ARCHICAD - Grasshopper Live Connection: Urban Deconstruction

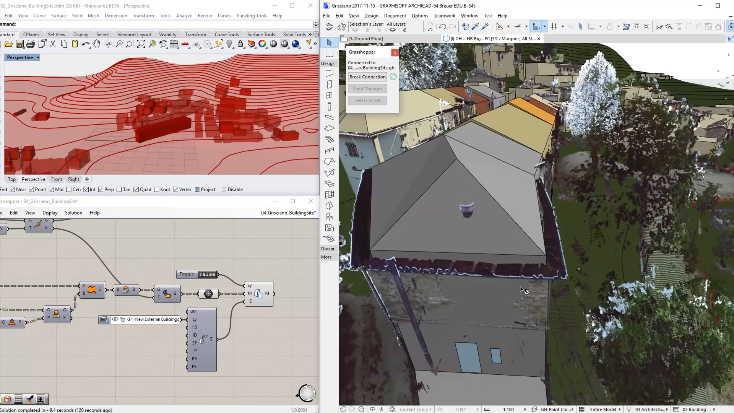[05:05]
The ARCHICAD building model is starting to take shape.
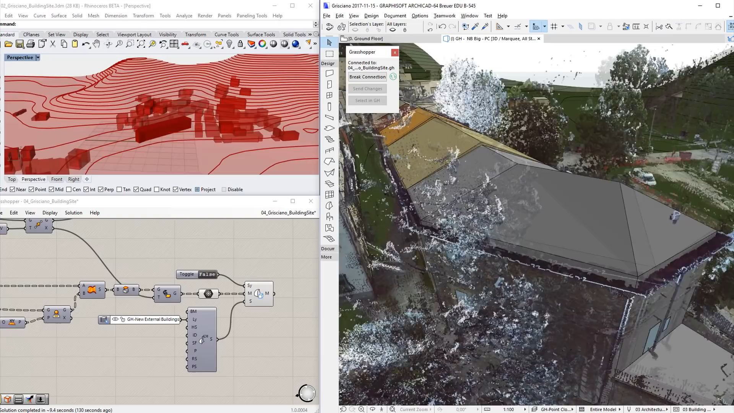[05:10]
The external building envelope is created using the colors, roof shapes and opening positions taken from the point cloud reference.
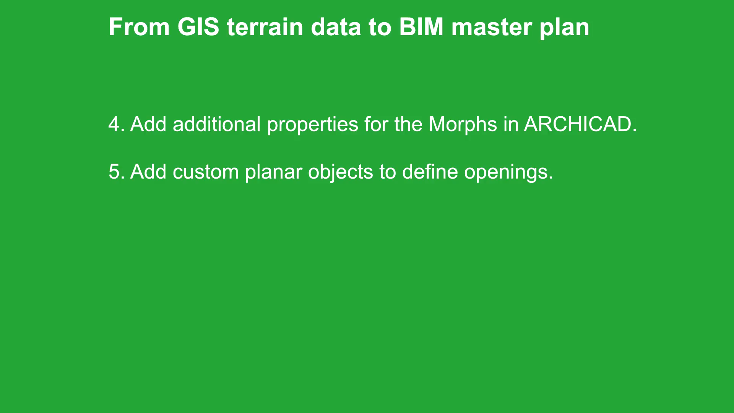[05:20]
Let's continue by adding additional properties to the ARCHICAD Morphs. This information will be used later to generate wall, slab and roof elements.
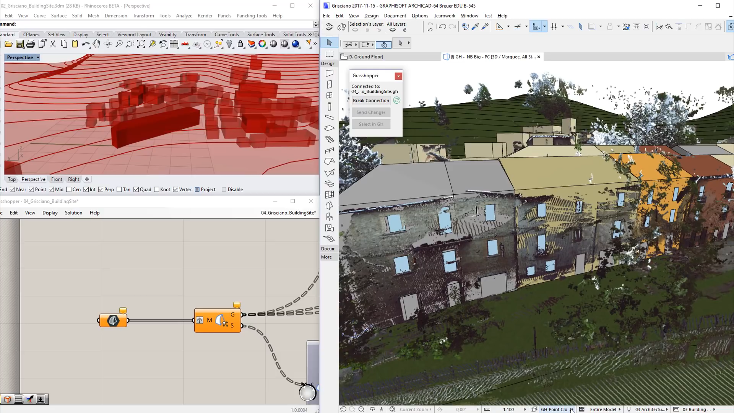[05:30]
We will hide the layer containing the point cloud data, so the ARCHICAD project is more visible.
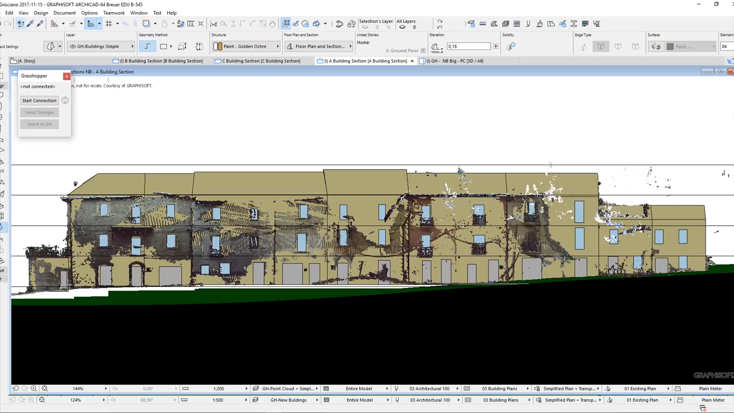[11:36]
Thanks to the Grasshopper ARCHICAD live connection, the final detailed ARCHICAD BIM project is now available. There are no worries.